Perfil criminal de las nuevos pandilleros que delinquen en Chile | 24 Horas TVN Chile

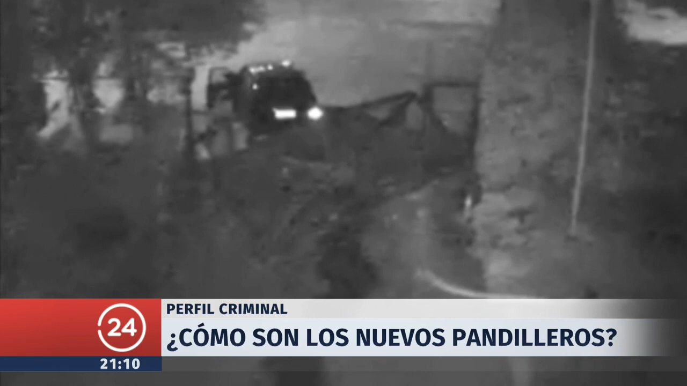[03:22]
Los sujetos que están en el recinto, retérense inmediatamente del lugar. Este es un recinto privado. Están siendo grabados, están completamente identificados, retérense ahora del lugar. Carabineros ya han sido alertados del tema, se dirige al lugar, retérense ahora. Mientras los tipos no se vayan, el operador sigue haciendo disuasión, la sigue haciendo, la sigue haciendo, la sigue haciendo.